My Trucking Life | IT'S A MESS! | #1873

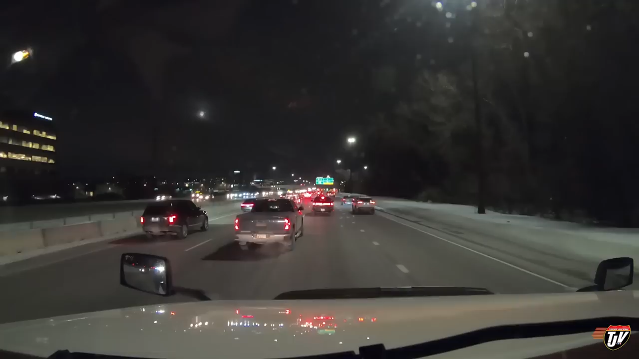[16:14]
Nice signal, buddy. Nice. Perfectly executed. So glad you were able to move your finger that half inch to signal to everyone what you were doing. What's this guy doing here? Well, you can't turn into me. This guy right here is determined to get in front of me, but he's right beside me. Oh, no signal again. Okay, but this guy's using his signal, so I'm gonna let him in. Good use of the signaler devices.
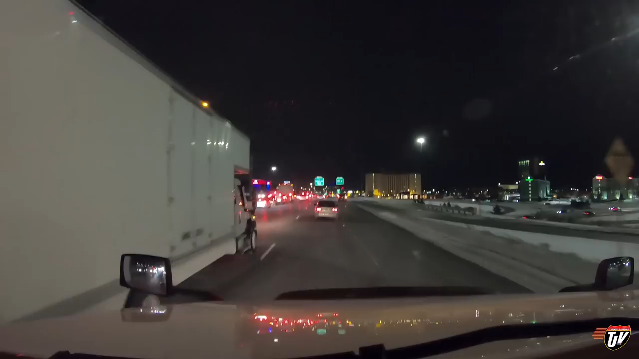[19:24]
Am I supposed to turn here somewhere? Look at that big colorful building over there on the left, eh? Fancy. Very fancy. I better close this gap a little bit so that people behind me don't get any funny ideas. Well, here comes somebody with all kinds of ideas already. You're gonna cut in front of me, aren't you? Aren't you? No?
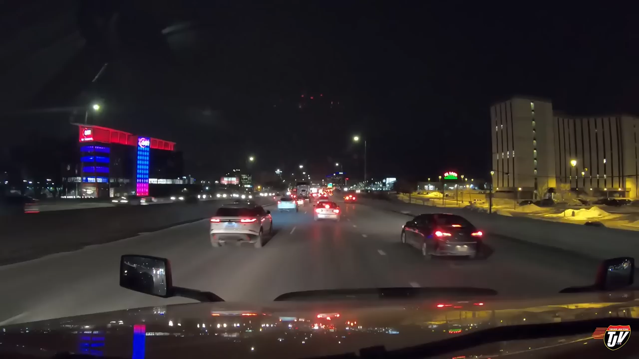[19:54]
That's surprising. I thought for sure they were gonna cut in here. Look at that building all lit up. Wow. Oh, it's changing color too. Whoa. Very fancy. So this is an exit only lane on the right. This is about the time when people start realizing, oh, this is not the lane I want to be in. Even though, you know, they've ignored the past five signs. They finally realize, oh, I need to get into this lane that is in a gridlock. Let's stop all traffic and demand someone let us in now instead of getting, you know, at the back of the line.